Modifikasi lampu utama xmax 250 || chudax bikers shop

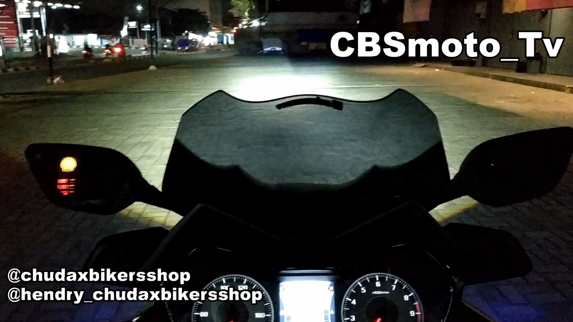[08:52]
tembaknya Foglamp gitu ya nah ini Foglamp yang di lampu jauh itu juga kita pakai Foglamp tadi kecil bulat nah ini hasil test ride di jalan kecil dan masih nggak silau karena kalau kalian lihat posisi sampai ujung itu posisinya turun ke bawah nah jadi nggak bakal menyelaukan gitu ya kayak kecuali dia posisi di atas Nah itu kita bandingkan dengan mobil aja dia masih posisinya rendah ya walaupun hasil outputnya terang tapi kalau tidak menyorot ke mata sudah pasti
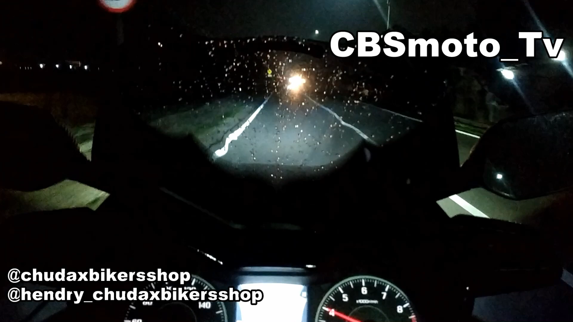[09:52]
gitu ya karena mudah-mudahan terbukti tidak ini ya tidak ngembun lagi dan berhasil karena setelah ini kemungkinan besar motornya mau dibawa riding ke Geopark itu ya dari Jakarta Geopark oleh onernya itu jadi harus sebaik mungkin nah ini untuk settingan lampunya kita bikin enggak terlalu tinggi karena memang kita nyalain semua lampunya